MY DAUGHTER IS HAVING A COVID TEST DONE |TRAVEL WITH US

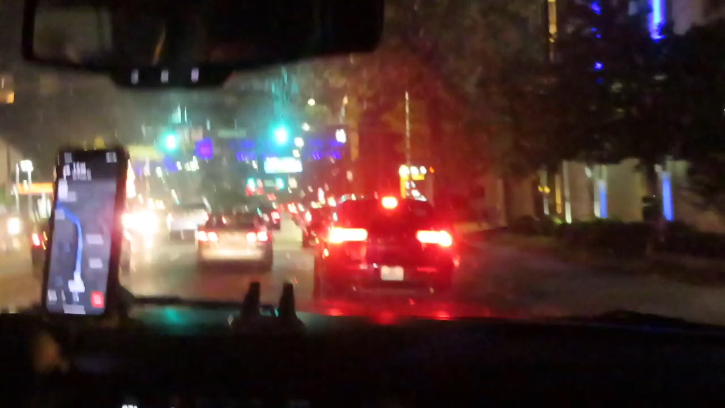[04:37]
This is so beautiful. It is beautiful. This is Maryland.